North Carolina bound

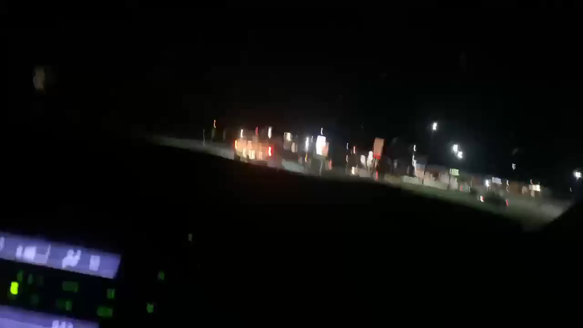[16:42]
Turn right on 26th Street. That guy doesn't have a back license plate.